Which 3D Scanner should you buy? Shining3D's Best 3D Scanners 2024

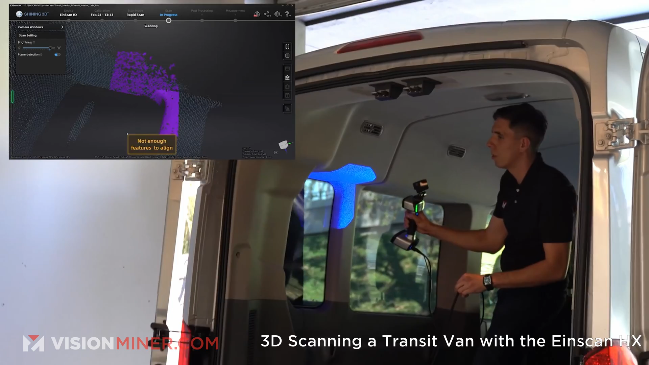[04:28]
easily actually with that structured light mode and no markers the lasers do always